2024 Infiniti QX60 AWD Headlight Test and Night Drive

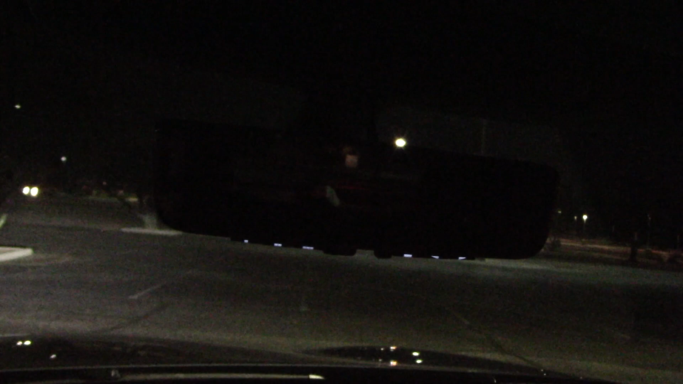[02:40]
if you watch my videos I do not like auto dimming mirrors unless you have a disconnect switch but here we have a camera system instead
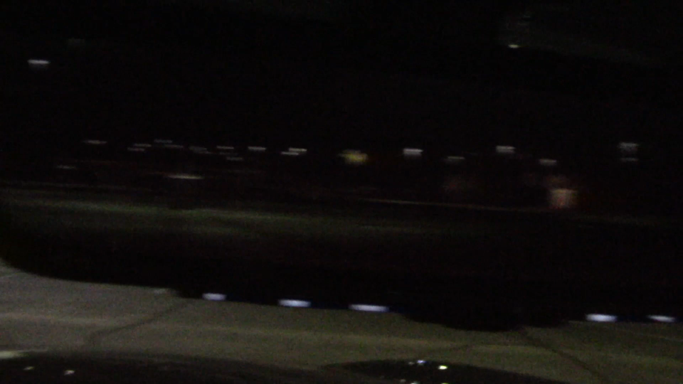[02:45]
it's pretty dark out there you can't see too much we'll wait till we get out on the street
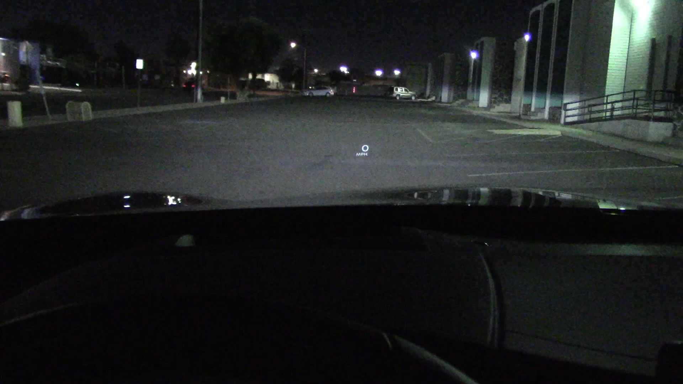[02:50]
one thing I do not like about this vehicle the heads-up display in the windshield
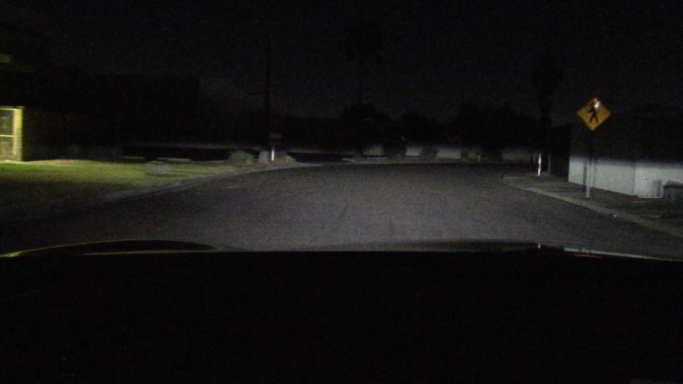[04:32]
I didn't notice it earlier but notice it now these are active headlights they swivel in the same direction as the steering wheel is being turned which makes it great for taking corners like this there we go a nice feature to have
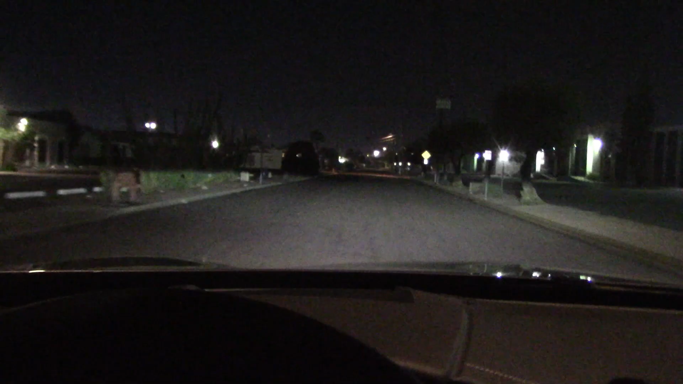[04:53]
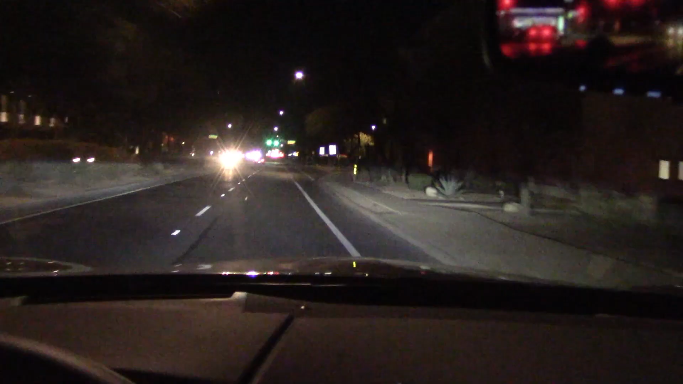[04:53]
this rear view camera system works great in the daytime but at night you really don't see too much unless you have a lot of street lights I think I'll just put it back in the glass mode yeah that's definitely better let's do some dark dingy street driving ho ho ho
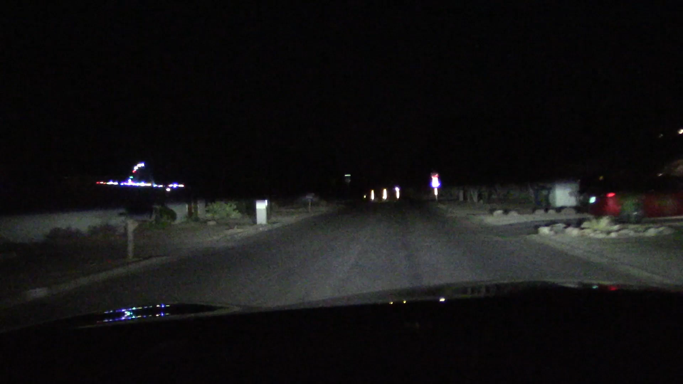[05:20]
got the low beams on high beam now we have the lights off